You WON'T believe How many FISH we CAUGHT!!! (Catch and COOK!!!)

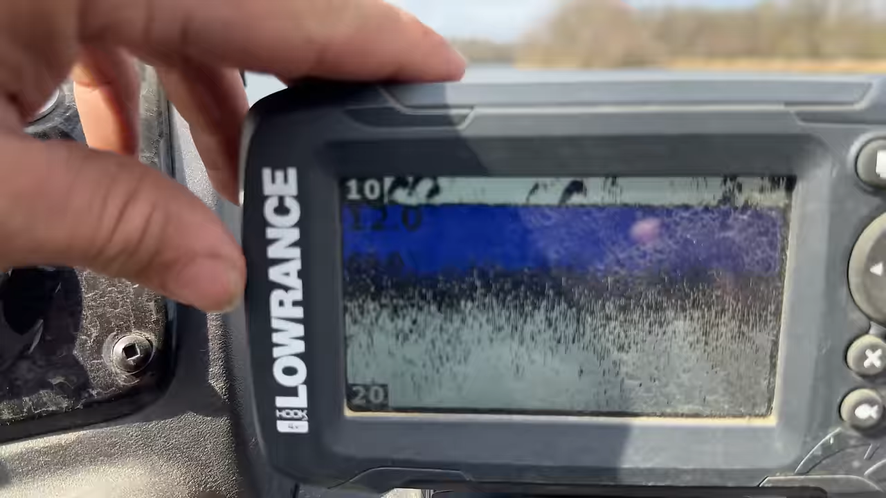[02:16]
right now we're in it's hard to see on it wait you see 12 to so we're pretty much fishing
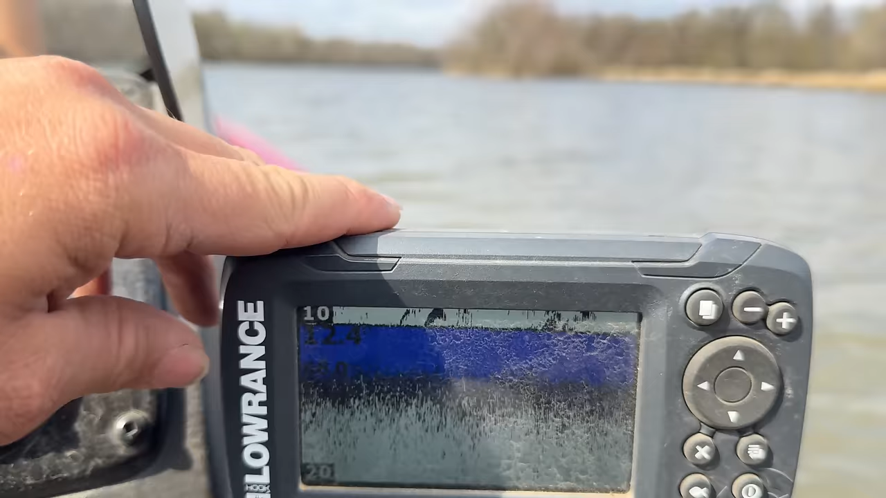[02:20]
on the bottom with the length we have we like to put out like 10 or 15 in an area then we go to a different area and put another 10 or 15